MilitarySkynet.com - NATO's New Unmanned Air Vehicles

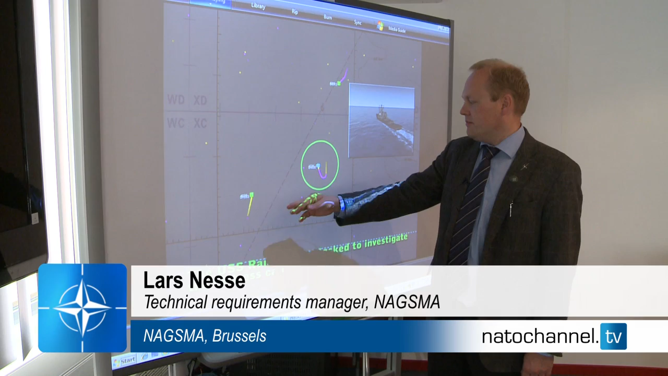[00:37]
What we're now having is all of this data goes down through the ground segment to the military commanders, and have just tasked a US destroyer to go and investigate,
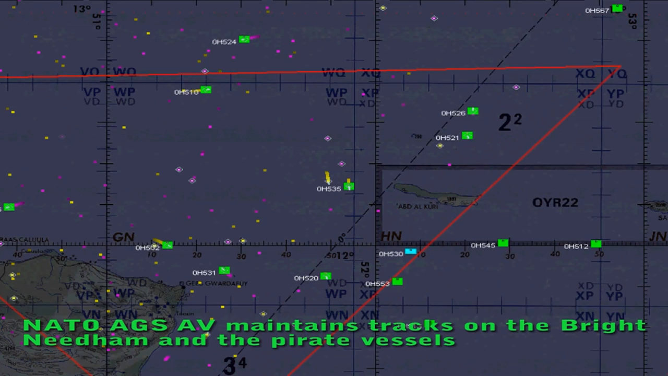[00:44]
to intercept the possibly hijacked ship.
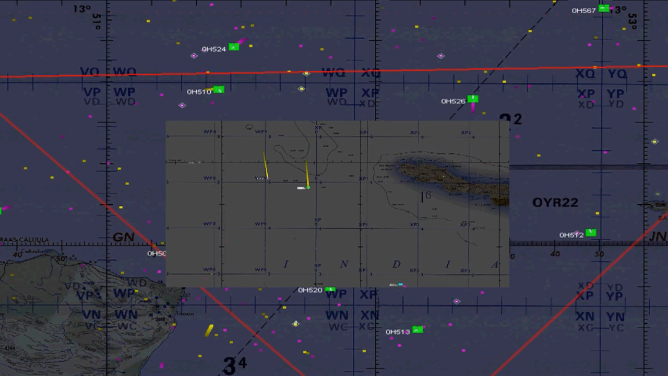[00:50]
A fictitious scenario, but this simulation makes the role of AGS clear.
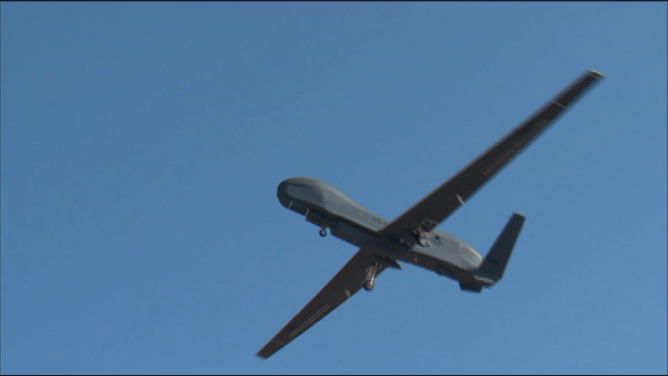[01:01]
The system comprises high-altitude, long-endurance, unmanned aerial vehicles, or UAVs, supported by ground capabilities. It can monitor and analyse data almost in real time.
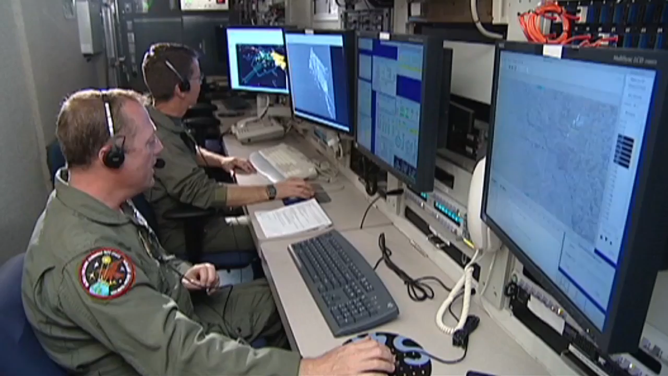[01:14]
I have us on a heading of 204. You see the red box, which is the indication of the area that we are observing at all times, from the radar. Sorry for the movement. But that indicates what the radar is looking at.